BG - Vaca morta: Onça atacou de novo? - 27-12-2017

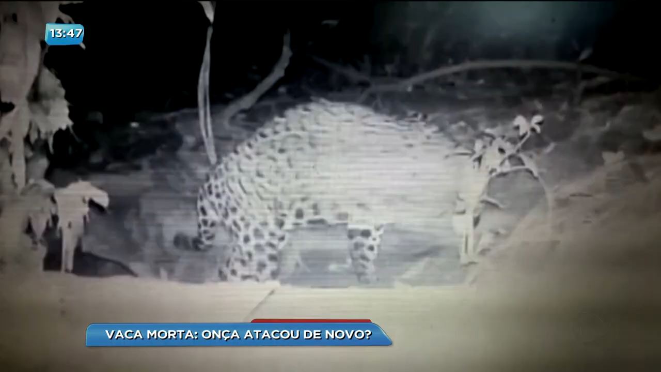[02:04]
Há alguns meses ela foi vista por lá depois de matar um cavalo.
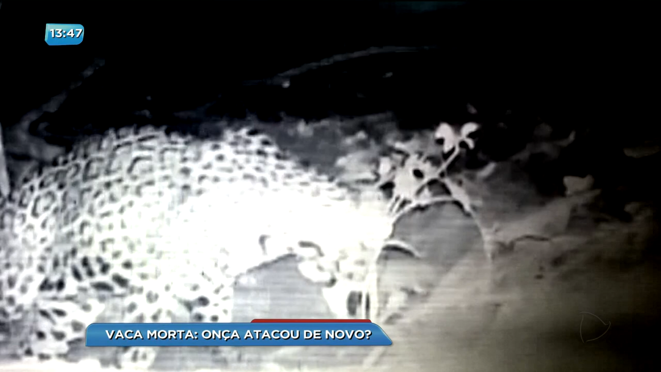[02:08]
O Ibama esteve na propriedade e instalou câmeras e armadilhas.